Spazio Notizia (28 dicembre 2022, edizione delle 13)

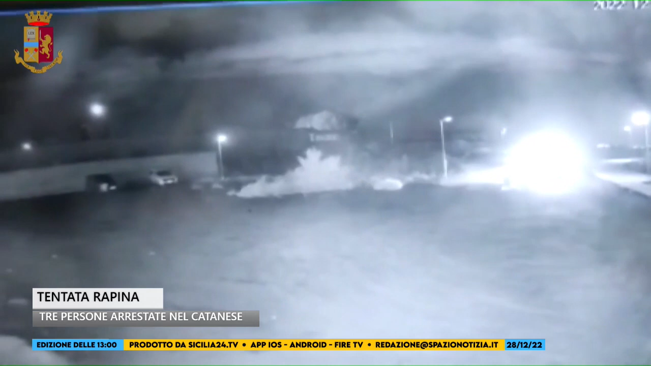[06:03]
personale della sezione reati contro il patrimonio e la squadra antirapina della locale squadra mobile ha intercettato nel territorio di Belpasso un veicolo provento di furto, con a bordo tre soggetti vestiti con abiti scuri e il volto coperto da cappelli di lana e scaldacollo.